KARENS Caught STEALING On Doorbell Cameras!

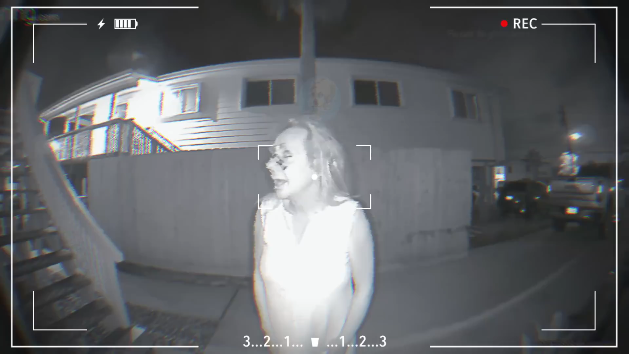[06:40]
This crazy Karen decided to harass her neighbors early in the morning while they were sleeping.
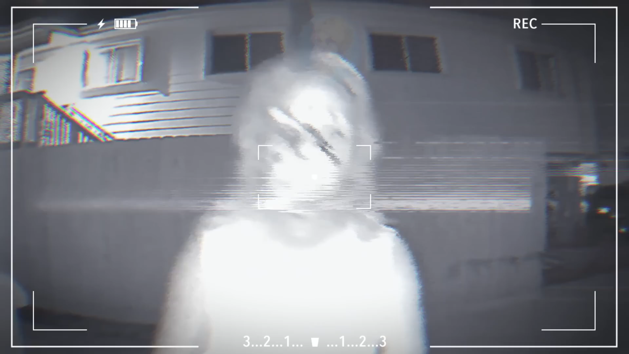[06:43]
The reason being is that she needed help with her computer and thought that she should introduce herself to her neighbors by waking them up and asking if they could get out of bed to help her with her computer. This was obviously not going to happen, which really upset the Karen. So let's have a look. Hi, do you live here?